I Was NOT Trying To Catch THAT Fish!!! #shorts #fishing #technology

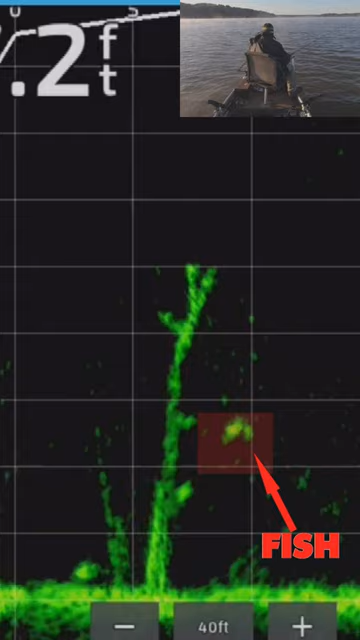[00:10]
so my original target was this fish right here down towards the bottom of that tree but then look this this bigger fish showed up and so then I had a decision to make right there you know do I target the fish that's in motion or do I go for the one that's holding on structure so I tried the one that's on structure that's a big mark up there and see him coming down after it he was chasing down so I didn't know what that was I kind of thought it might have been a small catfish but he chased it down and here he comes he's chasing it up now
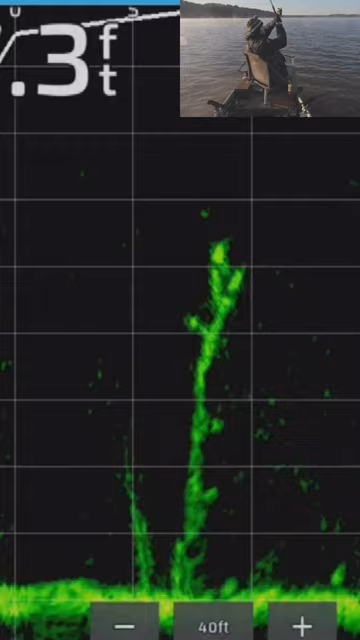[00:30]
he he wanted it there he is that's a big fish too you can tell when he stretched out like that that's a that's a good-sized fish oh I'm reaching for the net you know it's a big one when I'm reaching for the net